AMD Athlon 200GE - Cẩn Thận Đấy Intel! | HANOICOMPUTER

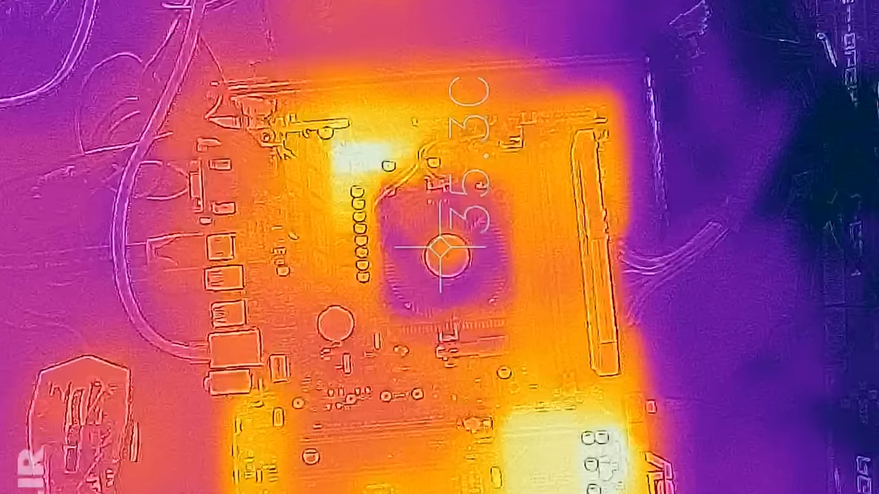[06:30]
mà 51 độ thì đúng là nó không si nhê gì luôn Với Athlon 200GE Nó đã mát như thế này Thì đây sẽ là một điểm cộng rất là lớn Để cho các bạn có thể build được những bộ PC, mini PC Hay là những bộ HTPC dễ dàng hơn Mà không gặp vấn đề về việc là quá nhiệt Tổng kết lại AMD Athlon 200GE nó